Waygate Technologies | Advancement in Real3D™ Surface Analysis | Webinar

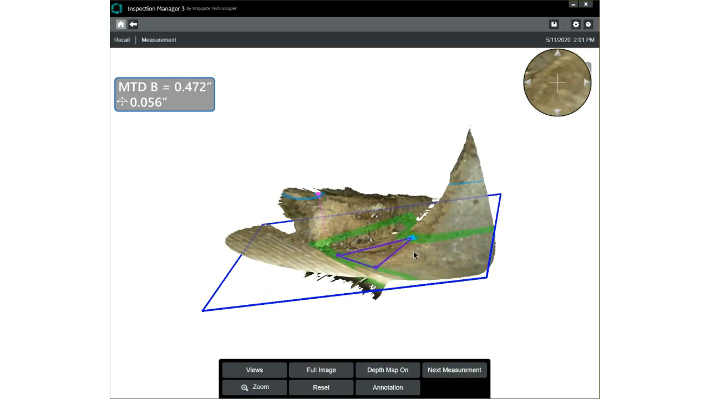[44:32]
I move this cursor up the leading edge of the stator,
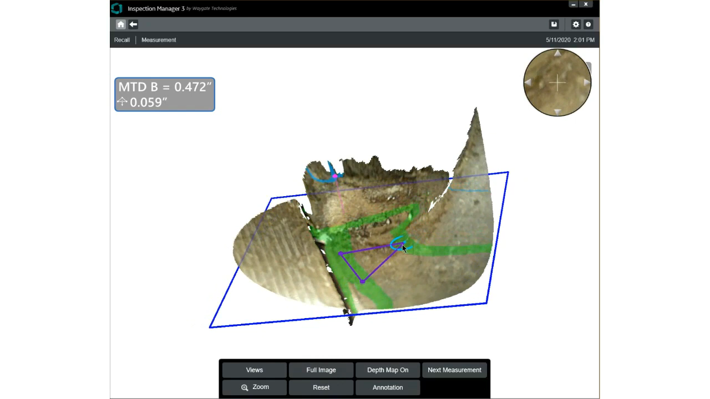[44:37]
and I'm moving it back onto the near side stator floor.
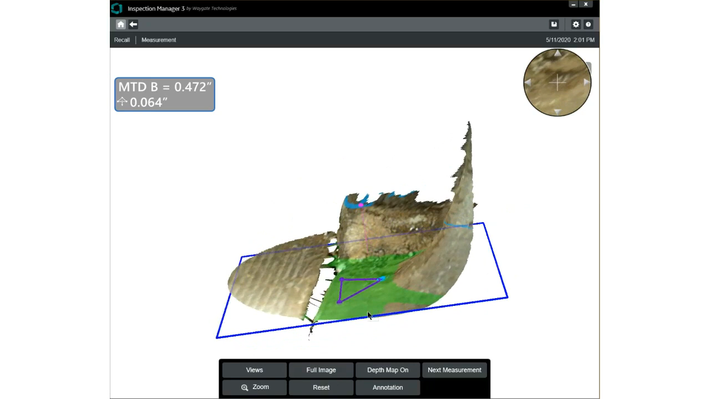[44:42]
So when I look at that data, completely smooth, completely flat, this one may need to come down onto the stator floor.
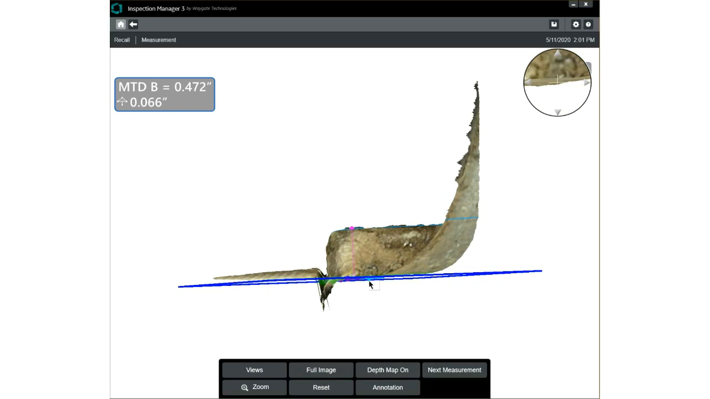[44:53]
And I'm using my reference plane as a guide to tell me if, in fact, you can see what happens when I'm not congruent with that stator floor.
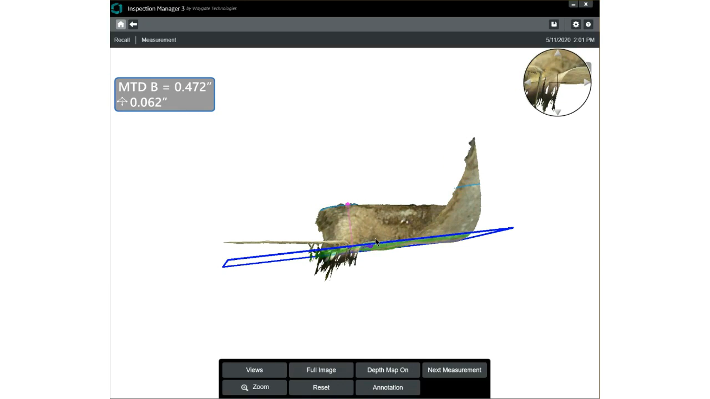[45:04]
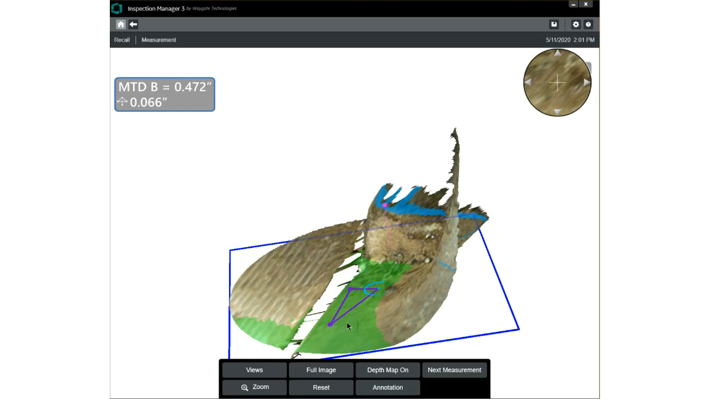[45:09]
So after analysis, I feel comfortable that these three points are on that stator floor. So that's a good measurement plane to measure from the near side stator floor on this point here.
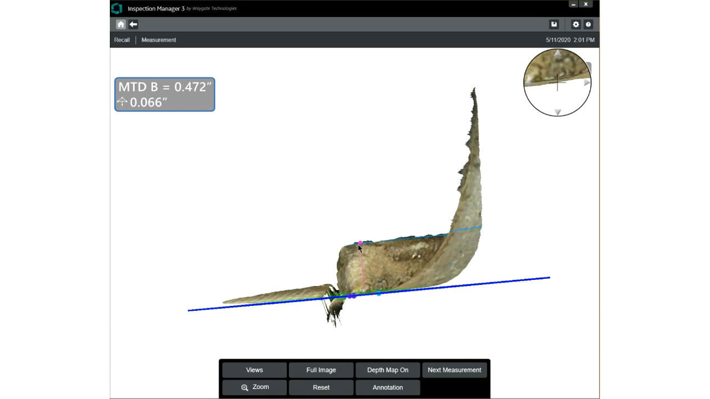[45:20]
If I look at that point, rotate it in 3D space,
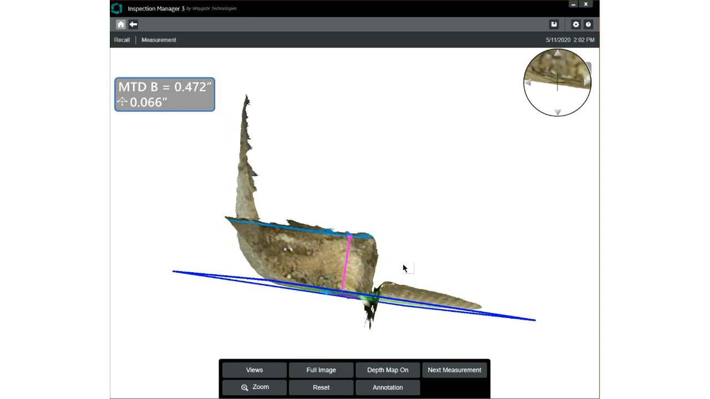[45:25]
I can tell that there is no noise around that pixel where that cursor is placed.
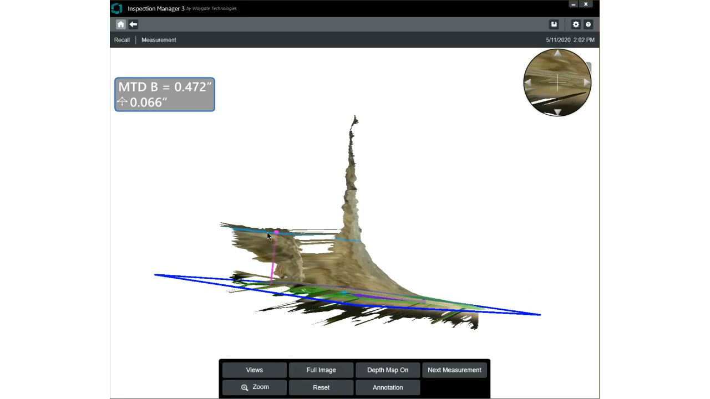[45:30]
And so what I'm telling you is this call of
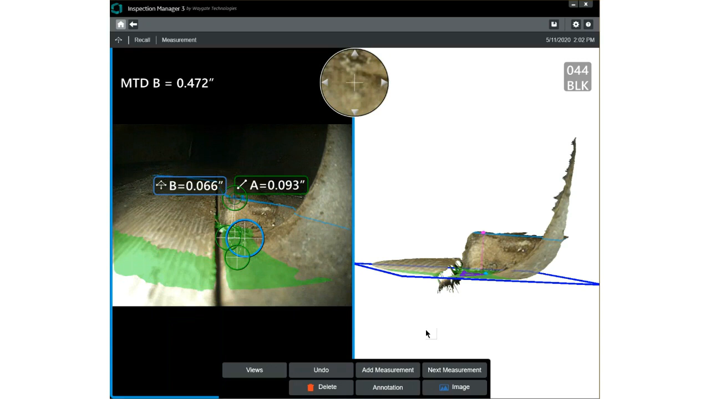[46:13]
And that's how to use real 3D point cloud analysis to avoid pitfalls, to get good indication measurement results, and how to increase your confidence in real 3D. With what you've seen so far, I trust that we can agree on the fact that you can improve your RBI measurements with the use of 3D point clouds and that measurement accuracy is essential and critical in RBI applications and especially where asset uptime and safety of life are critical. As well, 3D phase and 3D phase and 3D stereo bring point cloud analysis to your toolbox on multiple probe diameters and give you a good chance of meeting your application needs in a variety of situations.